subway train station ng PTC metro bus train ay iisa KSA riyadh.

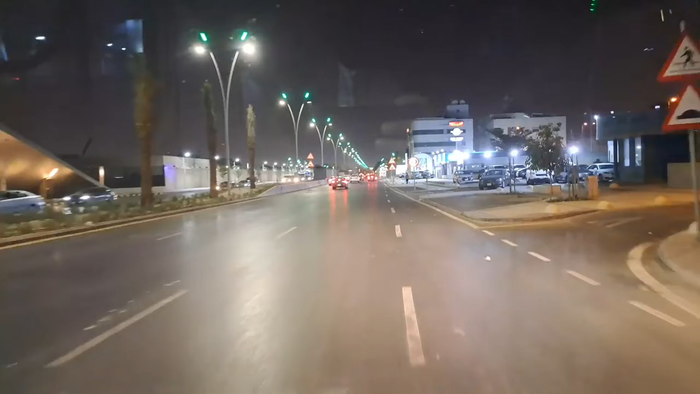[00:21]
During the night time, King Abdulaziz articulated road.
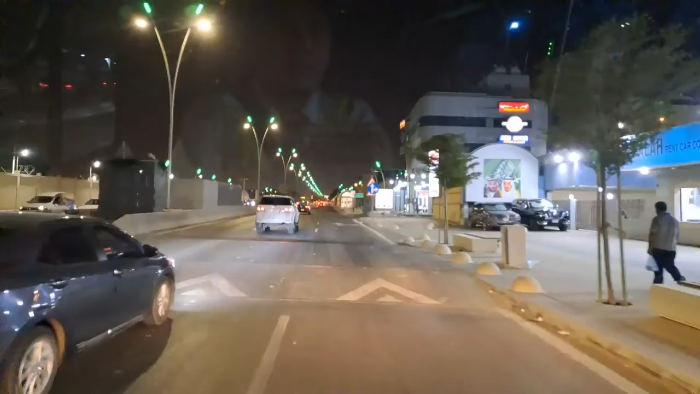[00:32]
Papunta po tayo sa bus stop ng train, subway train. Wow! Ito po yung mukha ng ruta ng subway train at ng articulated bus sa gabi.
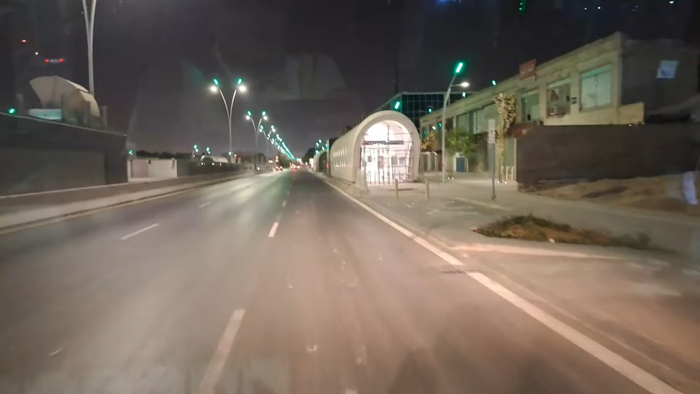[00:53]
Yan po yung parang hublong na yan, entrance and exit ng subway train. Sa baba po yung mga pasahero na dadaan.
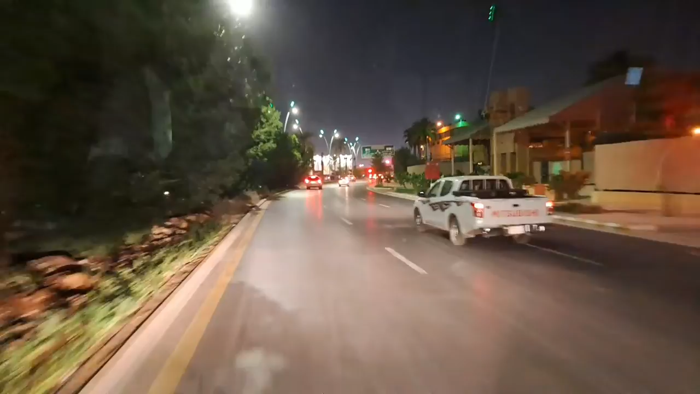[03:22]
Eh, pag nakameraan tayo, 500 real yung multi. Ito yung roundabout papuntang King Abdulaziz. Sa ilalim niyan ng roundabout, dumadaan dyan,
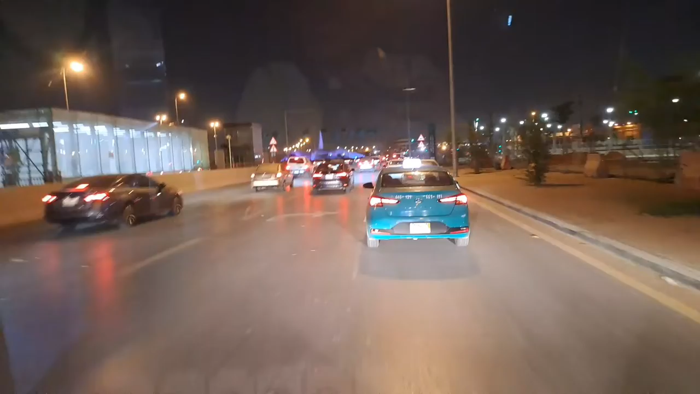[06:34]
Mag-a-adjust dito sa mga ugali ng mga driver dito. Dito nagtambak ang mga makukulit. Round about.
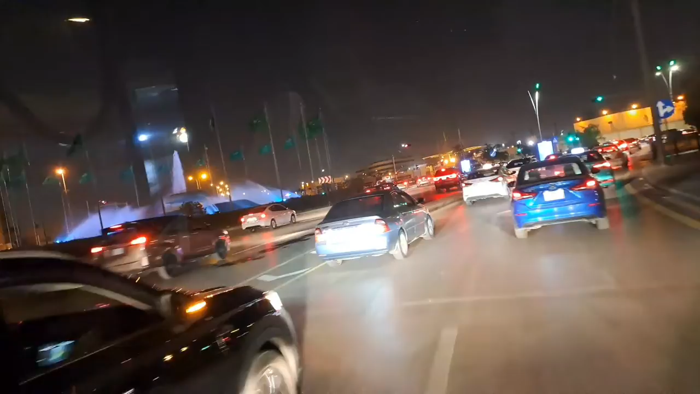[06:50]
Siya mga pre, dito na lang yung aking viewing vlog. Ito naman yung station pa rin yan ng